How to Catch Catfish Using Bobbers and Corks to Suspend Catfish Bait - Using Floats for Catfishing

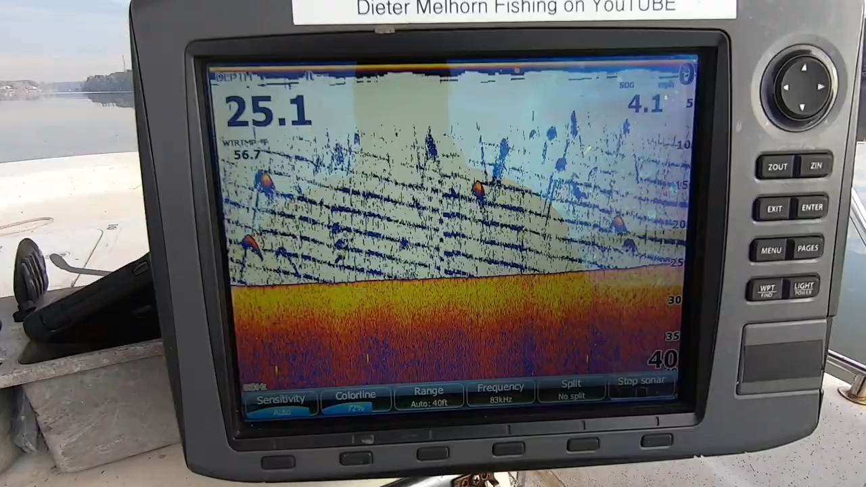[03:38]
that use these in open water deeper water many times during
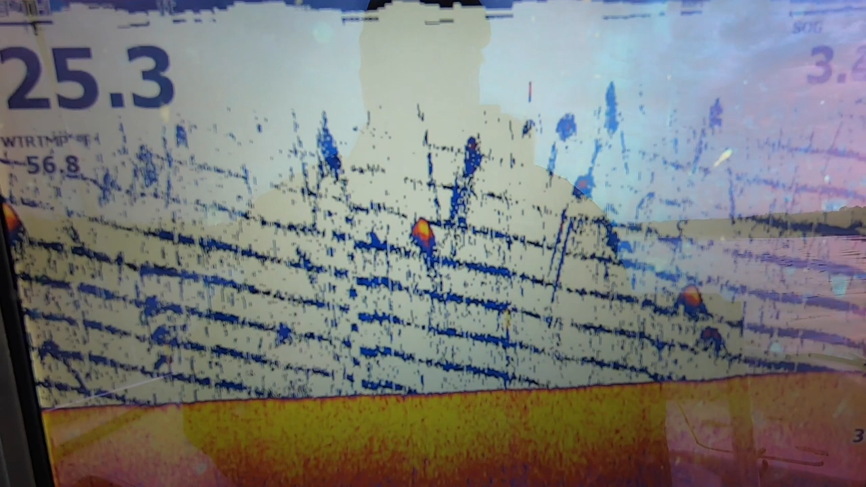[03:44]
certain times of year under certain conditions you will see arches suspended
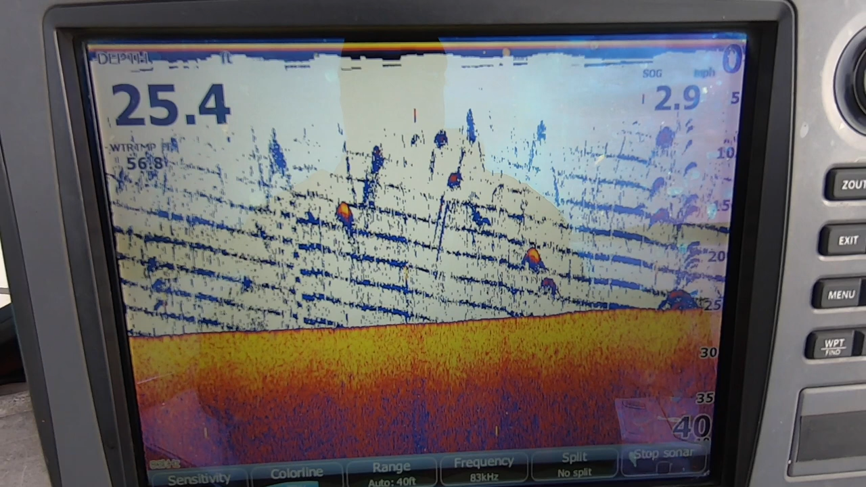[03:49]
On screen: depth 25.4 ft, speed 2.9 mph
in the middle of 15 20 30 40 feet of water you may look on your sonar unit and you may see